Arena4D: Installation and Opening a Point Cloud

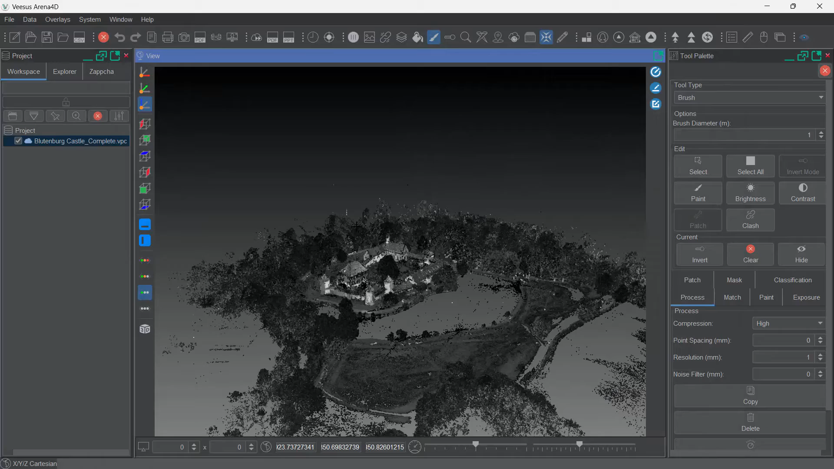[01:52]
The point cloud or clouds should be displayed near instantly, but if not using local files with a professional version,
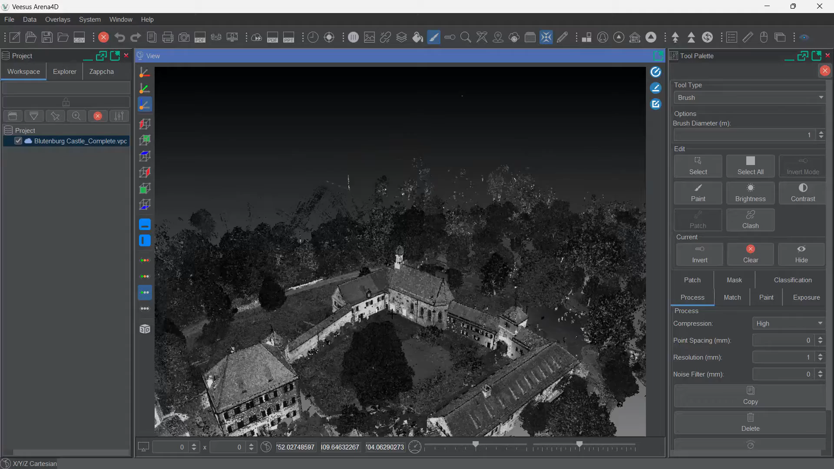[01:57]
the streaming and display speed from Zapcha cloud will be reliant on your internet connection.
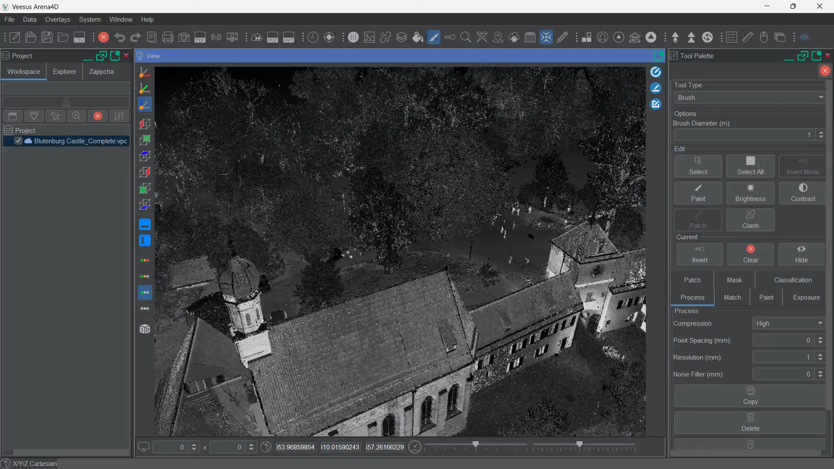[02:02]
Double-click with the left mouse button to center the point of rotation and zoom. Left mouse button will now rotate around this point and mouse will will zoom in and out on this point. Clicking the Paint Can icon at the top will turn the icon amber, forcing all point clouds to color mode.
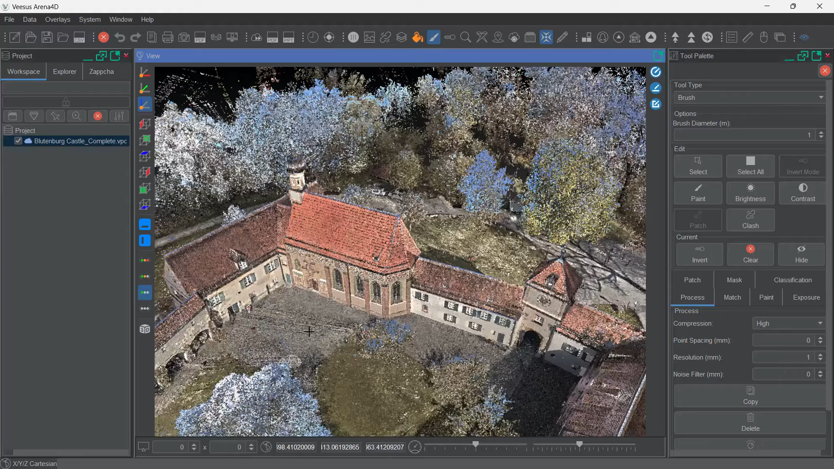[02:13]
Note cloud file will need color information. The next icon is Filling which enhances the look of the cloud making it more solid in appearance. This will be more noticeable on clouds with a low density and is often a default on option, and definitely worth experimenting with.
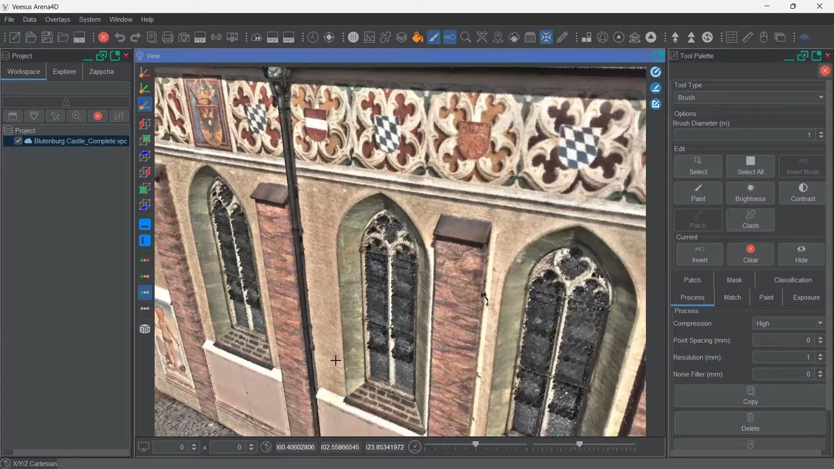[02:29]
On the left-hand side we have the super sampling options.
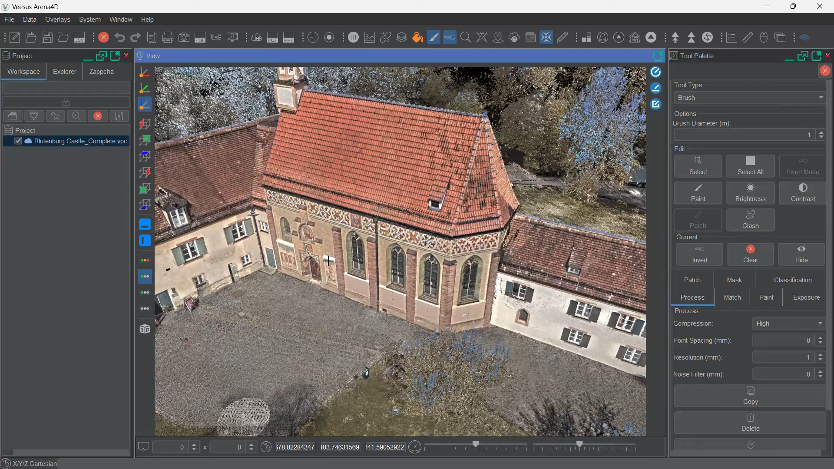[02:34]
The more color in the icon towards the top generates a higher sample rate. Generally the top option will be very demanding on the graphics card reducing performance slowing the movement down.
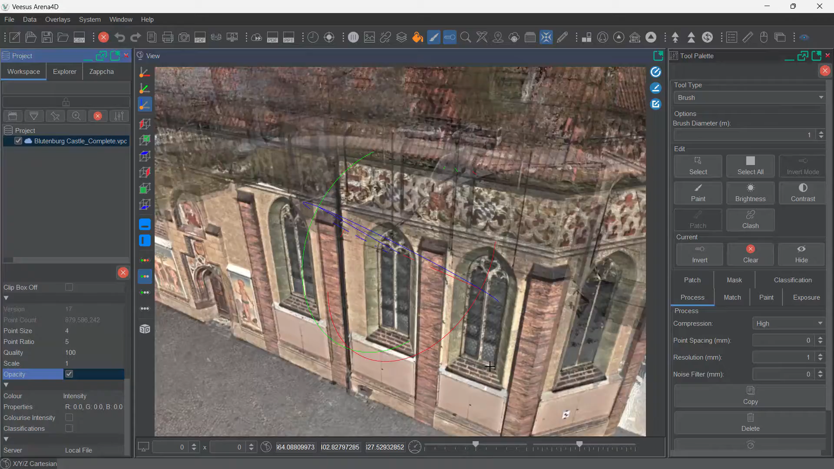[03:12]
If you are not seeing this level of performance then there may be some graphics card options to change.